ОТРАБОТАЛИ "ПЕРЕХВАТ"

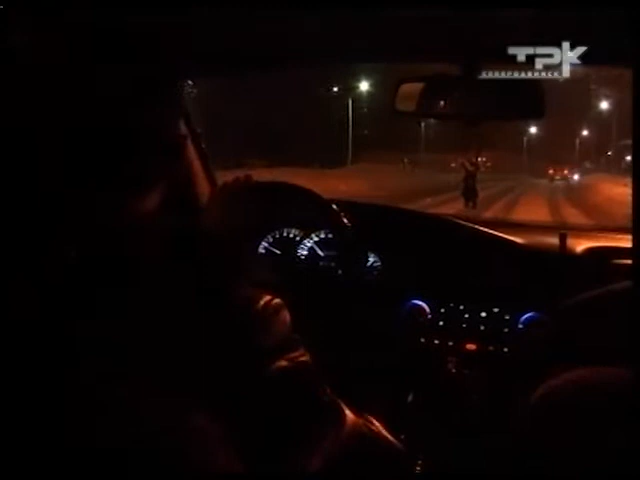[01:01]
Сейчас попутно найдут 8 угнанных автомобилей. Но не наши. Водитель «Опеля» мчится по центру города уже полчаса, а его до сих пор не поймали. Полицейские действовали согласно плану.